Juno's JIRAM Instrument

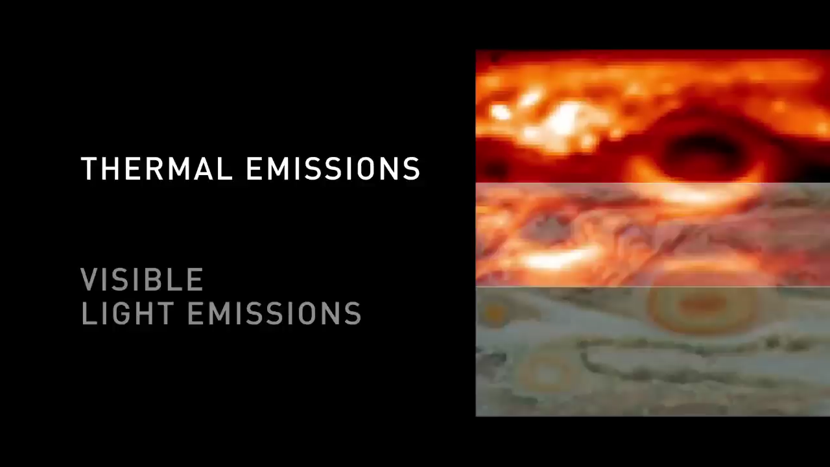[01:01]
So at the same time we can take these two pictures that are superimposed, one above the other one, for observing the aurora if it's present.